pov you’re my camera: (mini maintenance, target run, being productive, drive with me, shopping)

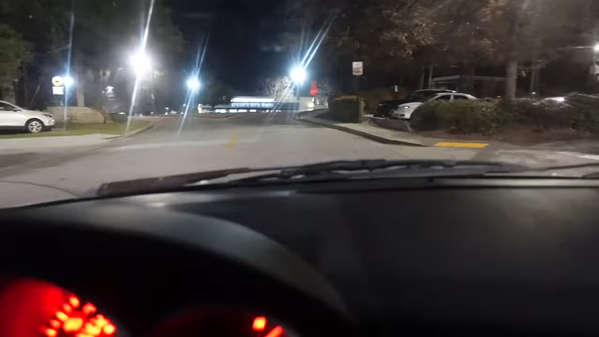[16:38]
Yeah, oh, I'm probably going to be in the middle of the road. Well, they got room to go.
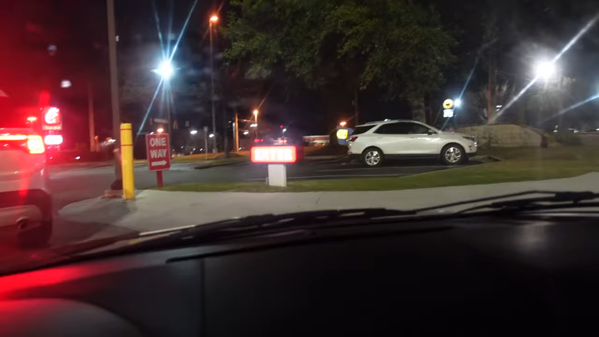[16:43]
It's so packed in here. But I usually always get Chick-fil-A. Or should we go inside? No. You sure you don't want nothing?